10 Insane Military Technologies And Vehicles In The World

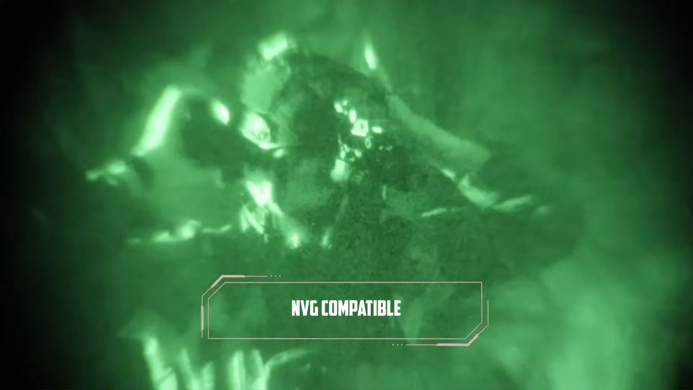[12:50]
It features a contoured panoramic visor that provides a maximum field of view 92.5% while also being compatible with night vision devices,